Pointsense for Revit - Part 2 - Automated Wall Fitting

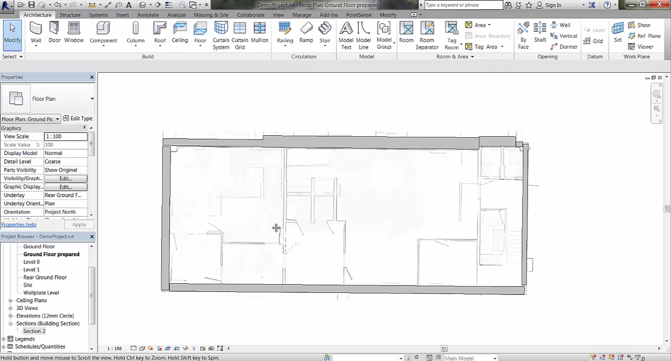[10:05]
So, if we go back to the floor plan, and we go back to the point sensor tab,
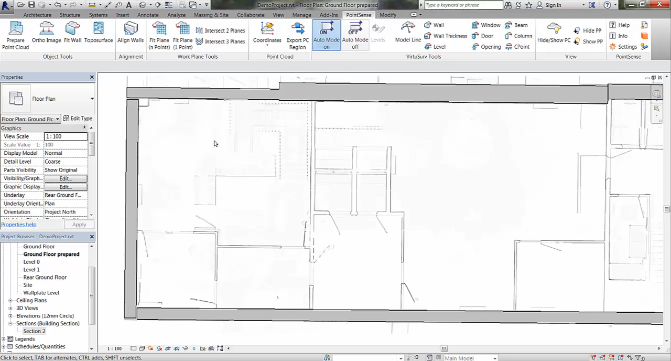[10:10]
and use the fit wall command, change the top constraint to first floor, and we can start again now just to fit some of these internal walls.
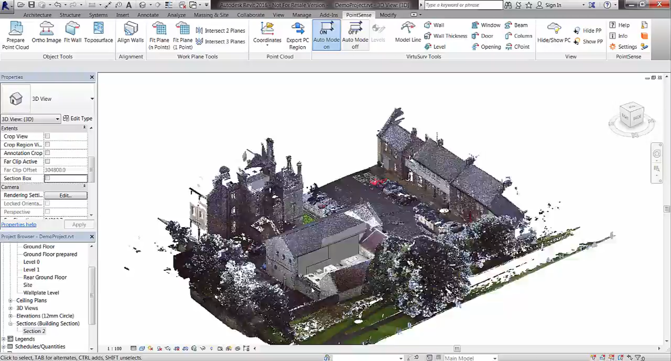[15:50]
If we just navigate around you can see these. We also have quite a few different walls joined up here now.
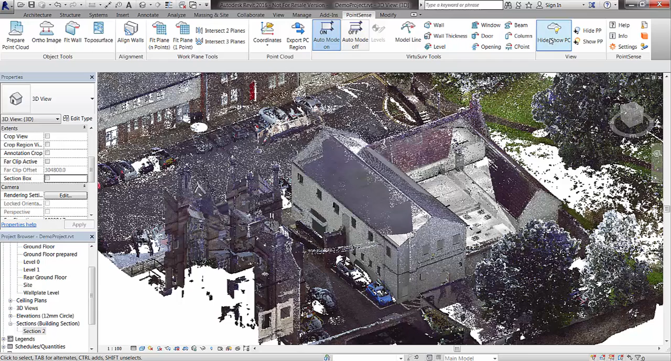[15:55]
And if I use the hide point cloud show point cloud command,